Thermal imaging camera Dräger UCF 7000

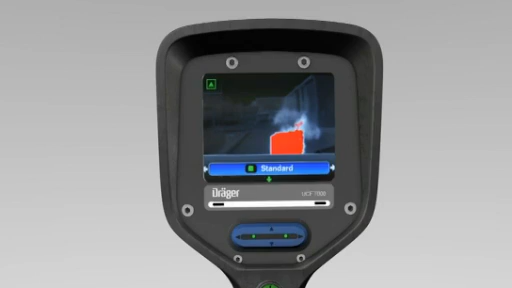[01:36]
This is due to the well thought out illogical structure of the program items. All features can be easily selected using the selector button.
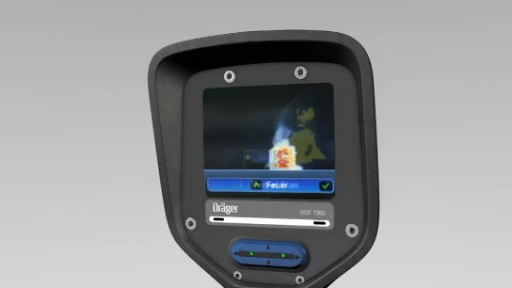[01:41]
For example, the search and rescue function.